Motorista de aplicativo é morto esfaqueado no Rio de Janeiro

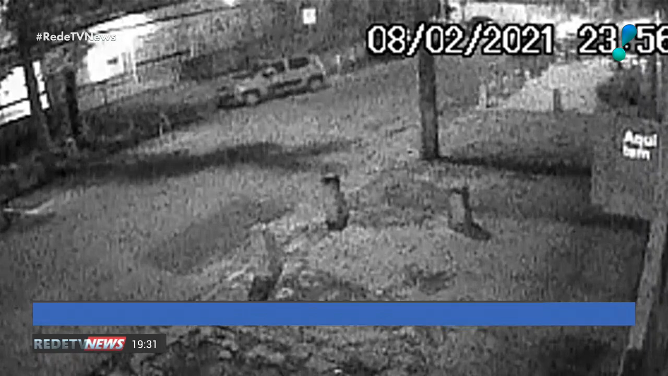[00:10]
Na imagem gravada pela câmera de segurança, um carro chega ao Hospital Federal de Bom Sucesso, na zona norte do Rio. O motorista vai em direção ao portão de entrada, para o veículo, mas não desembarca.
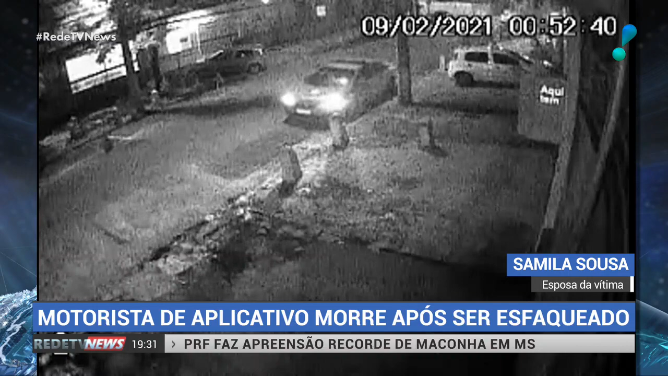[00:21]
Quase uma hora depois, um carro de polícia chega ao local. Os PMs deixam a viatura e fazem um lanche. Pouco depois, são alertados por seguranças do hospital sobre o carro parado na entrada da unidade. Os PMs se aproximam. Os vidros estão fechados, mas pouco depois eles conseguem perceber que havia um corpo no interior do veículo.